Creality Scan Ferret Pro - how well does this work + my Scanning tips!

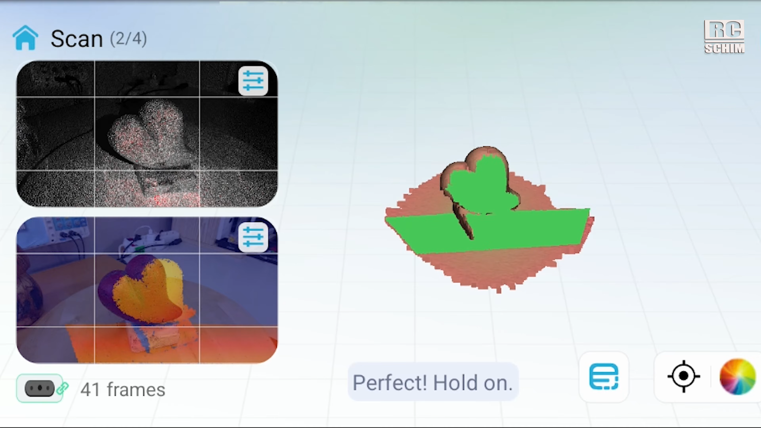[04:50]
And get a good first round.
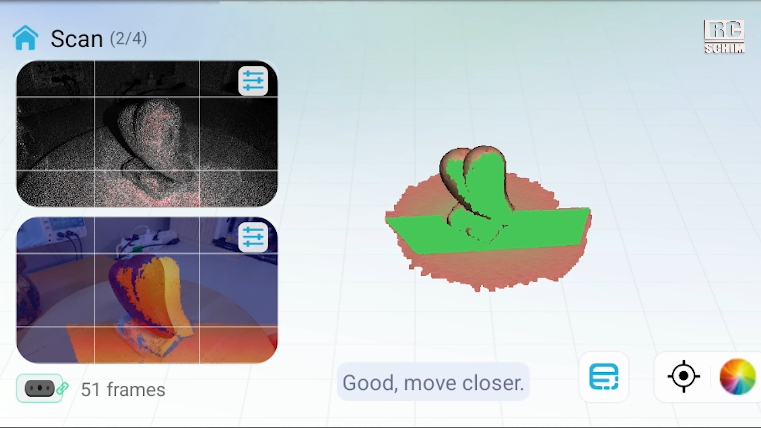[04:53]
And it looks quite good now.
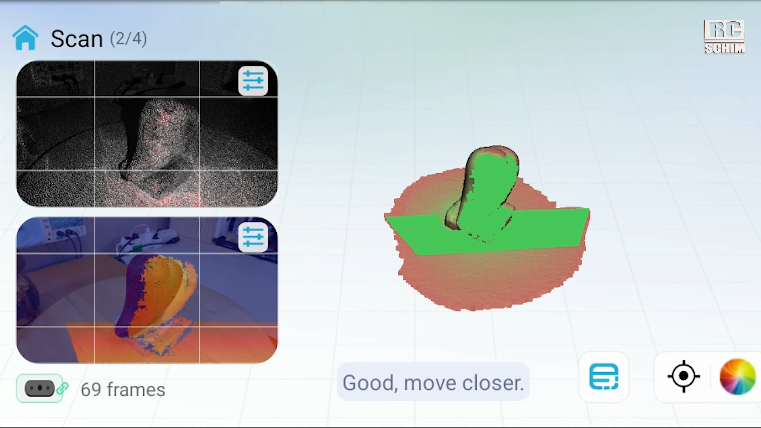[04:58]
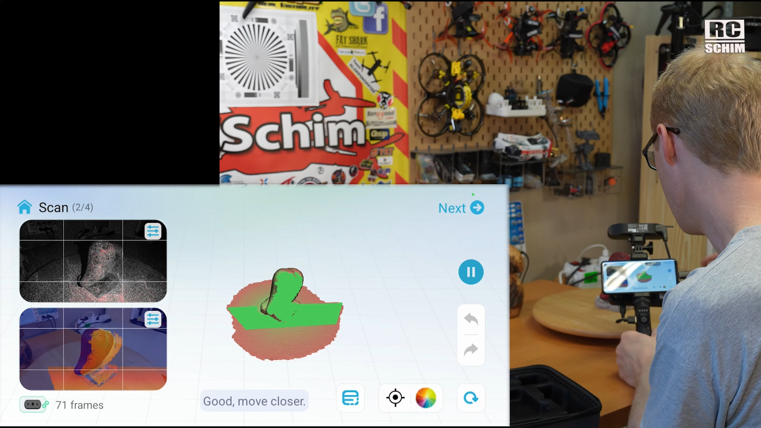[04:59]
Of course. Let's pause this for a second.
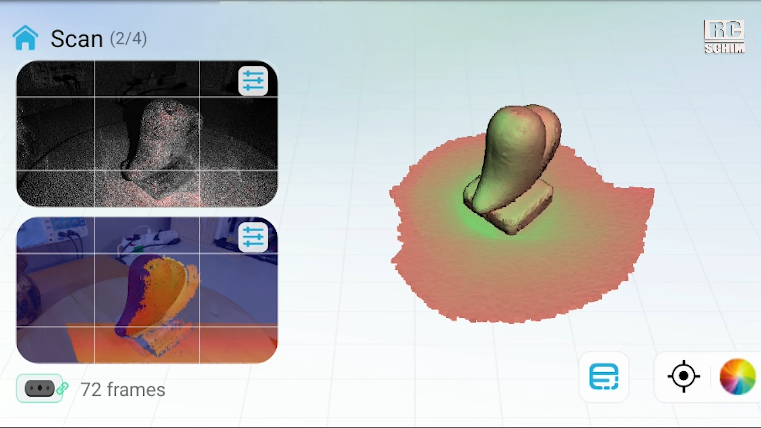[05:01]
Of course if we look to preview.
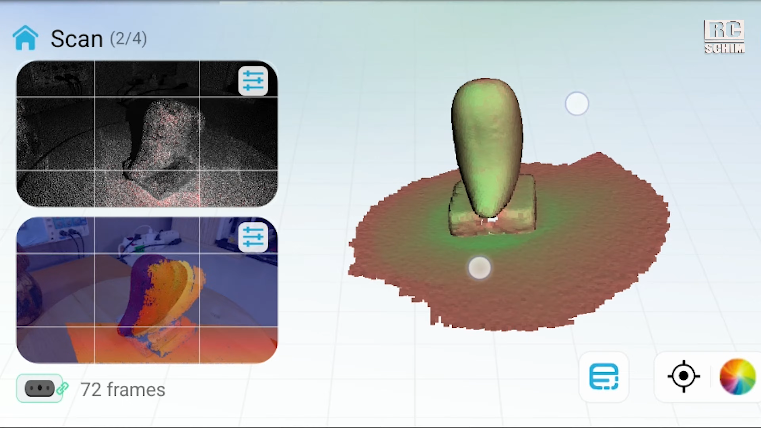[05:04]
You can zoom in. We still have a few holes. Because yeah. That's an easy object to scan. But still. Yeah. On the bottom side of this heart. You see. It's still hollow.
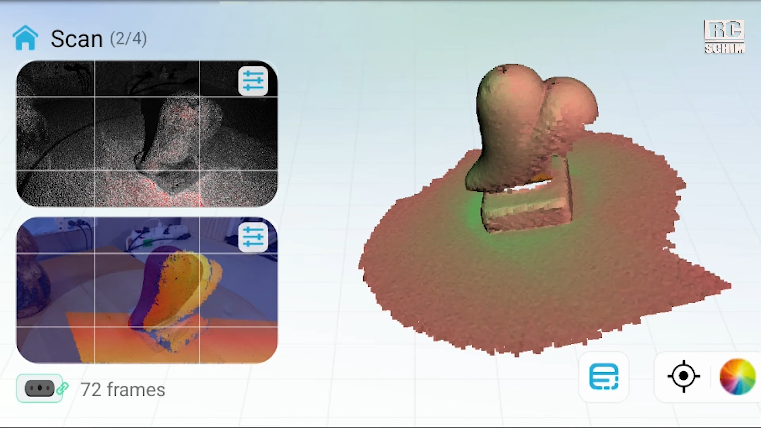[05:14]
Let's bend this. Pivot this back. So I can scan from below.
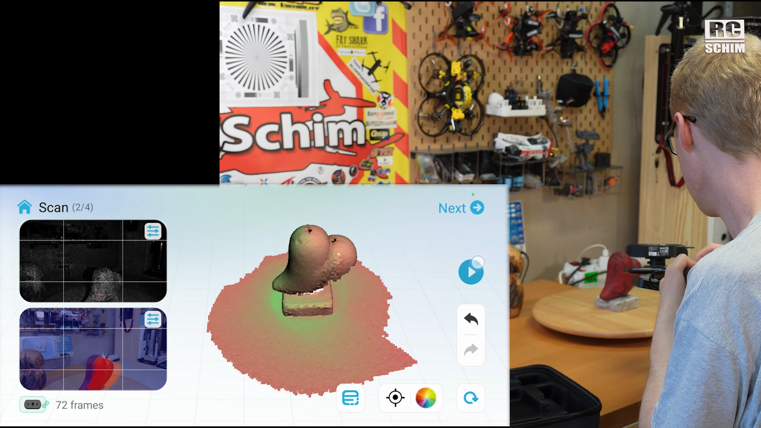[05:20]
And try to continue the scan. Now it's the question. Does he pick up? Yeah. Now he gets track of the object again.
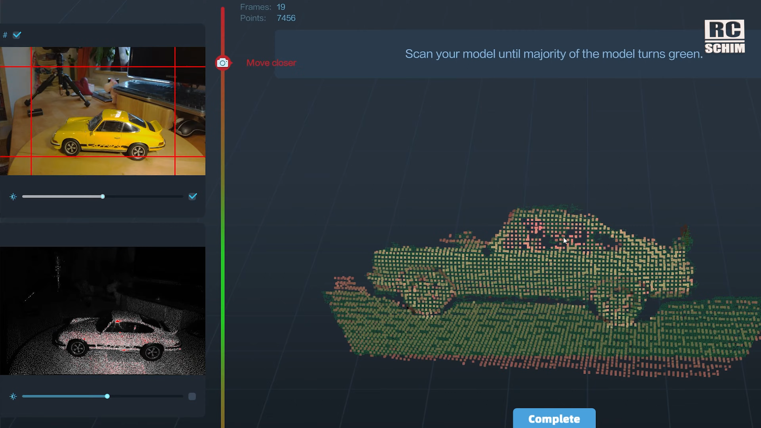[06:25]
And then it's easier for you to keep track of it.
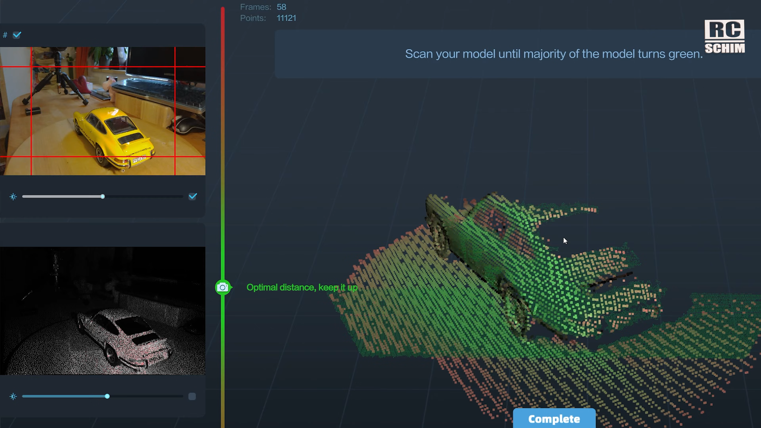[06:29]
And also for the program. Because if it has more frames it is easier to keep track of the features.
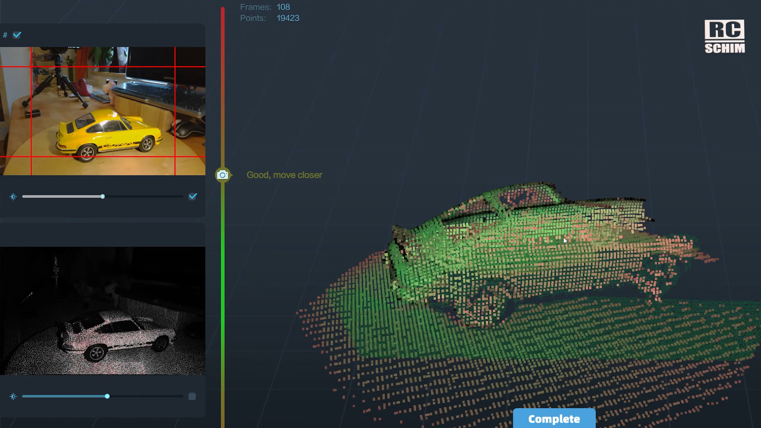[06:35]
If you can always use the longer USB-C cable. Either with a laptop or with a powerful PC.
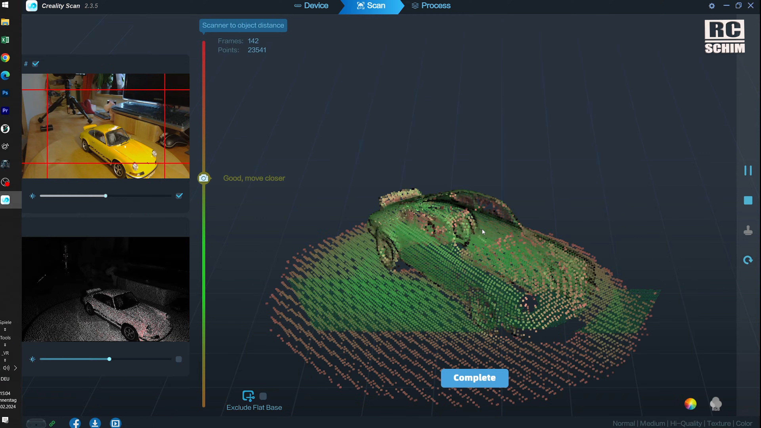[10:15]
Like scan it from the top and from the sides. And then place the car upside down.
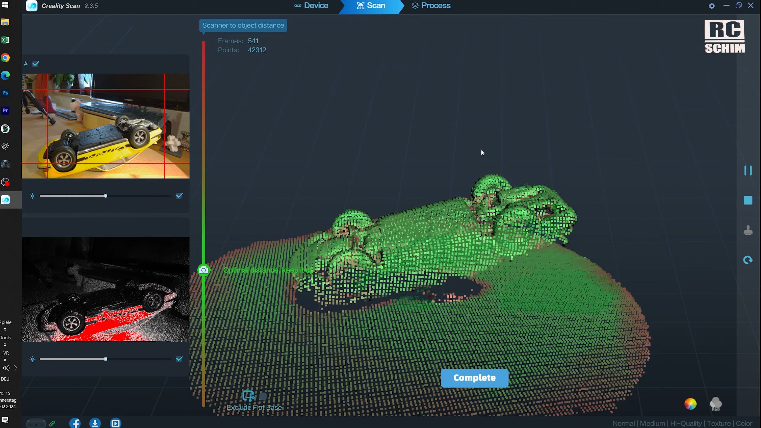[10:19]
And scan the bottom. To get the exhaust pipes and everything.
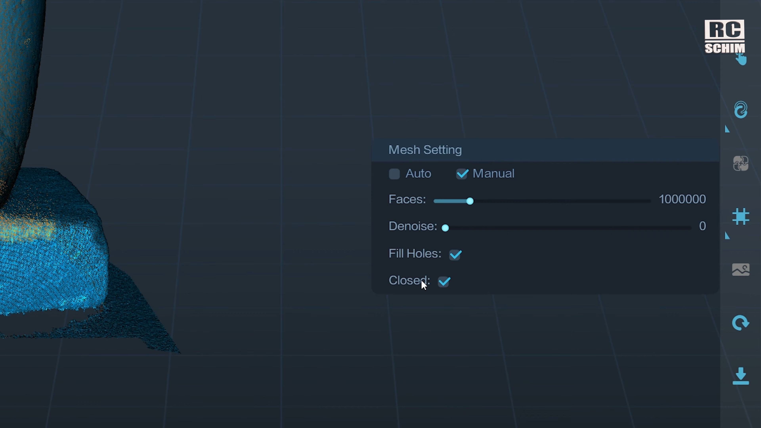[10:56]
And in the scan use the close object. So you have easier objects. Easier to be printed in 3D objects. If you scanned more than you wanted.
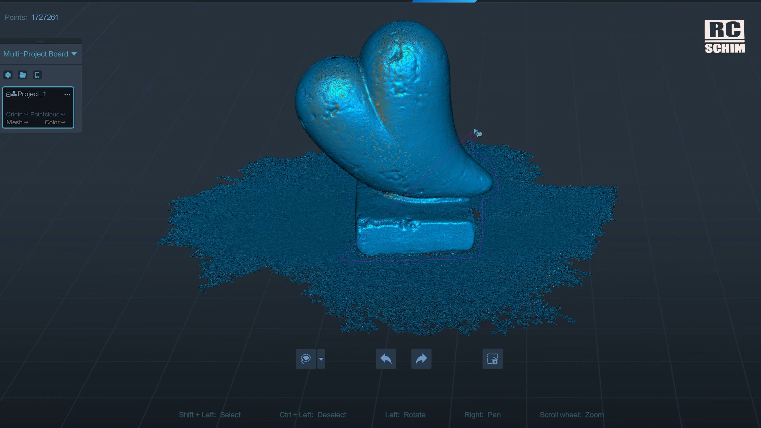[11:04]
You can cut it away directly in the Creality Studio.